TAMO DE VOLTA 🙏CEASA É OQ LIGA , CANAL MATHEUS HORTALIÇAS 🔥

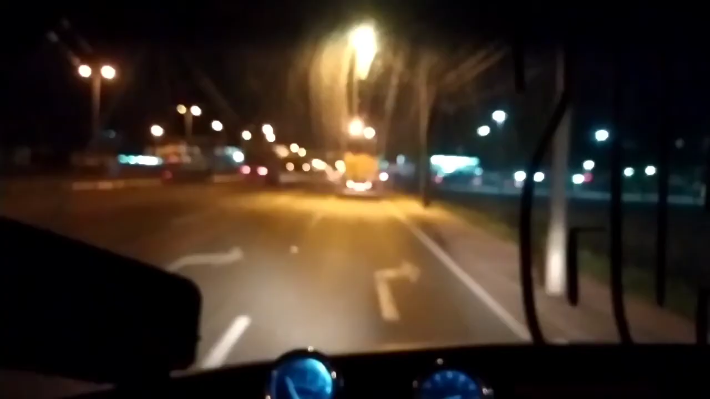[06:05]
Aí, ó, Grisada. Chegando aí. Tá doce a asa.
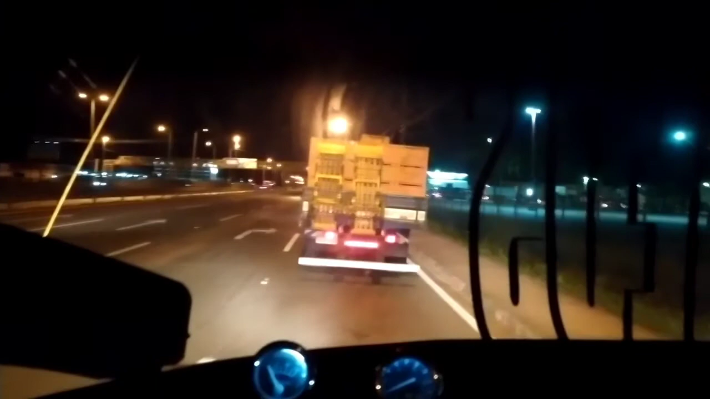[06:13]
Agora vai ter que colocar um caboclo no baú, porque tem umas leis que eles fazem aí que não podem entrar três pessoas dentro da gabine.
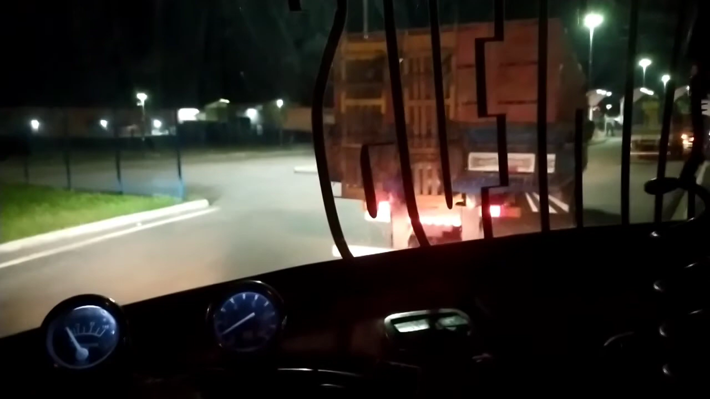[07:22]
Quem é comprador, vai pra boxe e já entra do lado ali, já entra direto.
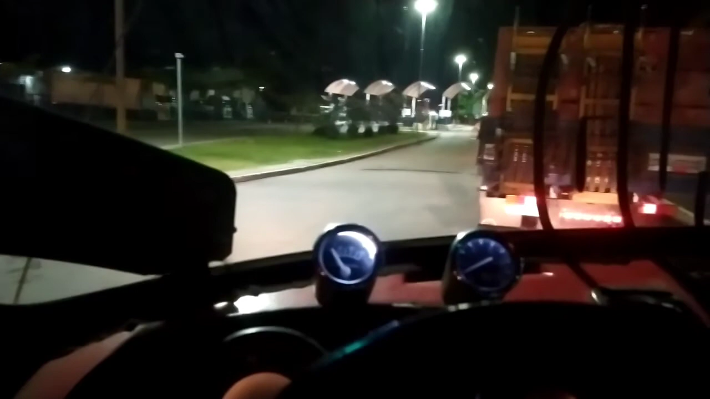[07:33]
Quer dizer, quem vai descarregar no boxe tem que dar nota ali. Só que não é tão enrolado. Aqui é mais... Agora é bem na hora que os produtores começam a chegar, né? Então, a gente chega meio junto, né? Daí por isso que dá essa fila. Aí o carinha da portaria não vence ali pegar... Pegar nota.
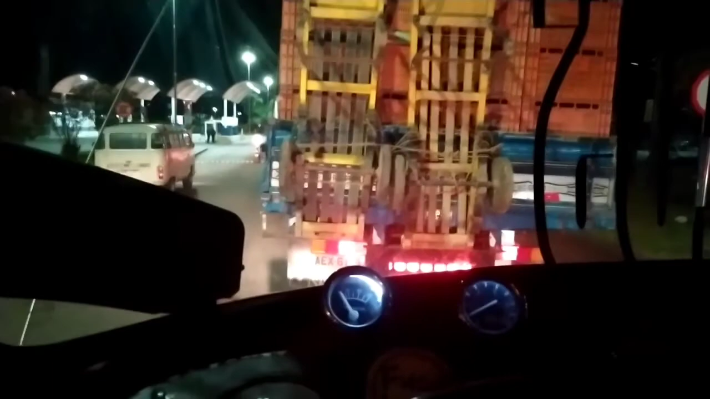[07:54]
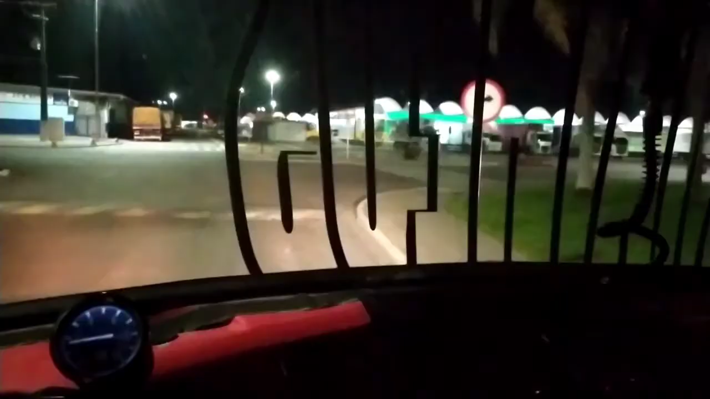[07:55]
Aí é os boxe, ó.
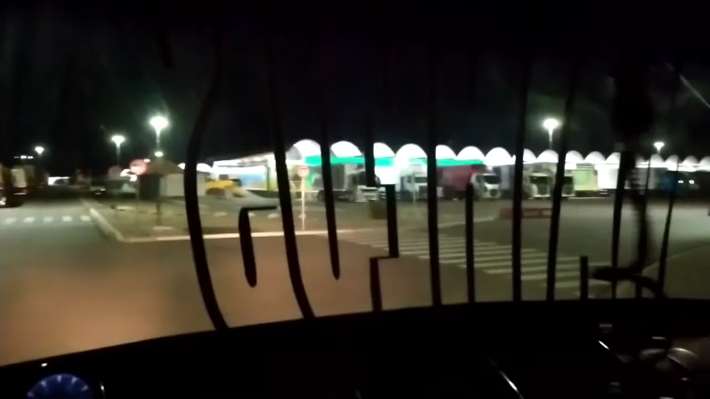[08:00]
Começa do 1, esse pavilhão aqui.
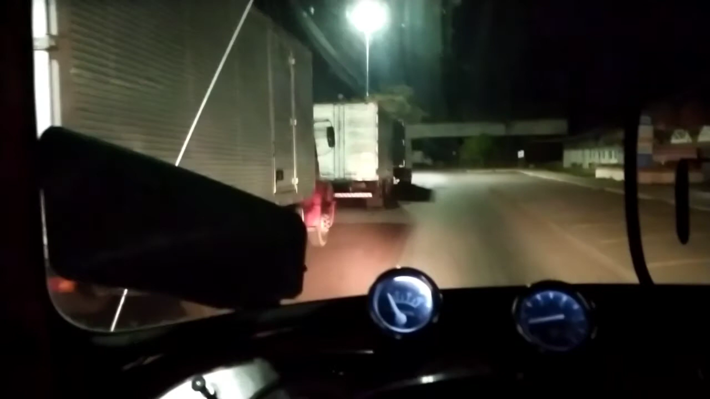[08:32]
E daí eu vou falar o nome do boxe, ou o número, no caso.
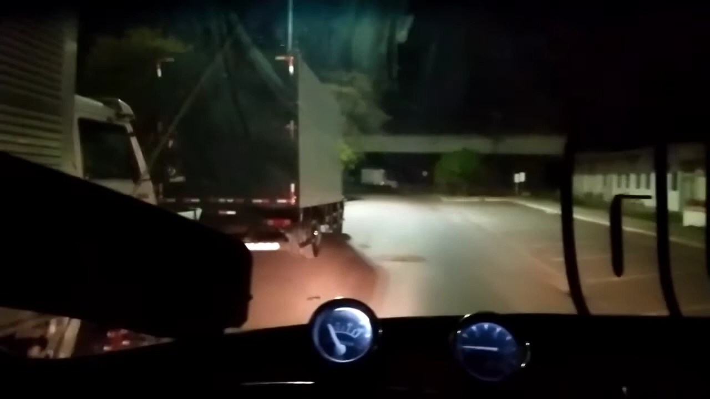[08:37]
Desse tem que achar o caminhão na frente, tá ligado? Tipo, eu vou falar assim, ah...
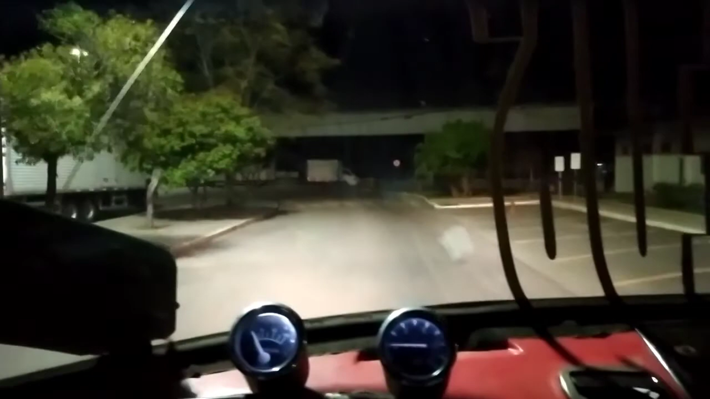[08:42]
Digamos assim, ah, é aquela HR ali, ó. Eu vou falar assim, ah, é uma HR na frente da cancha, na frente do ginásio, do joga-bola.
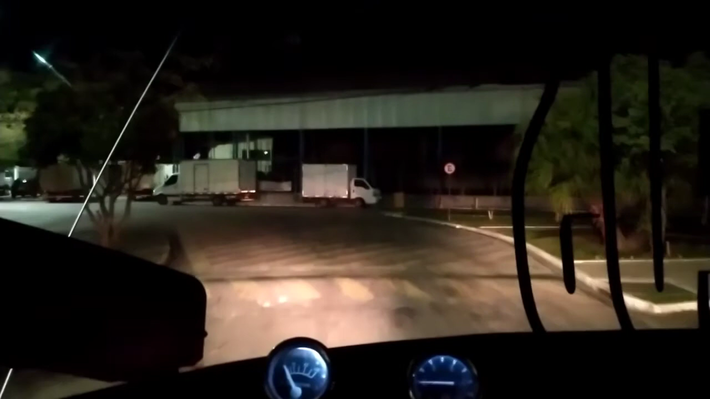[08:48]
Aí você já vai tá ligado.
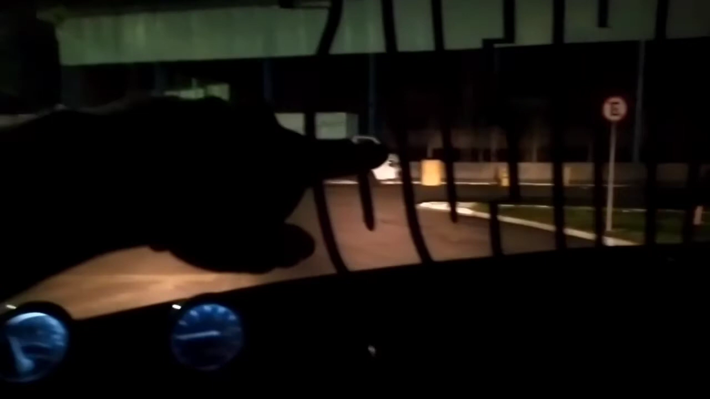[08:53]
O ginásio é aqui, você vai procurar a HR. Aqui é o Aru, o que que fala, ó.
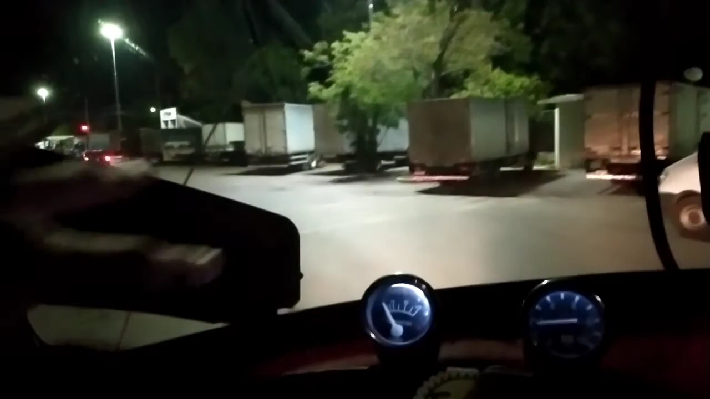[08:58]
Aqui é o box 30, ali.
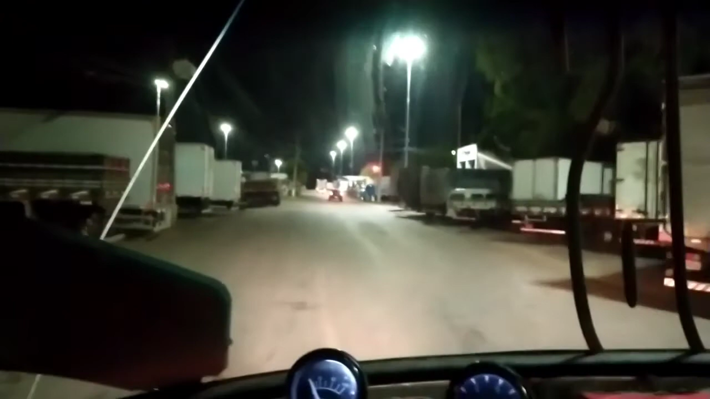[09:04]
Ali onde o Mercedão azul tá ali, ó. Ali é a tela do Dior Seu. É cheio de nome aqui, tá ligado?
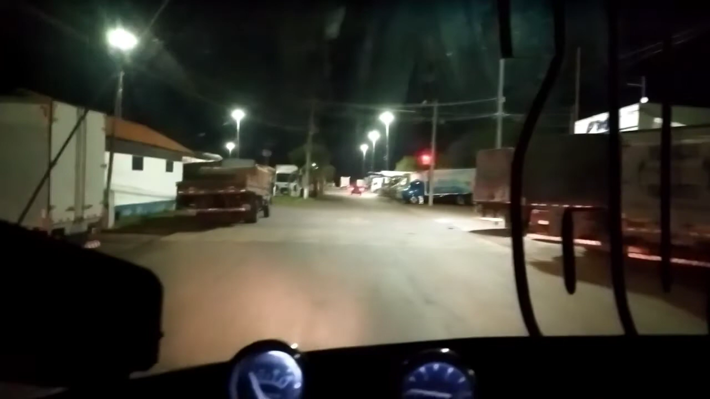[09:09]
Olha, é o Mercedão, hein.
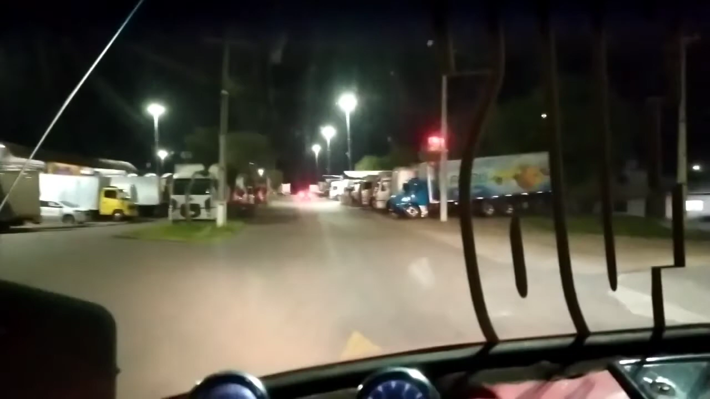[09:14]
Esse cara aí é gente boa, hein.
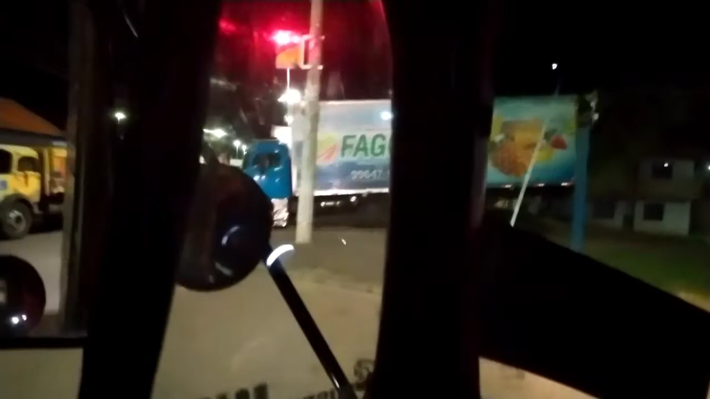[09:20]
O Pátio, o Pátio é lá embaixo, lá, ó.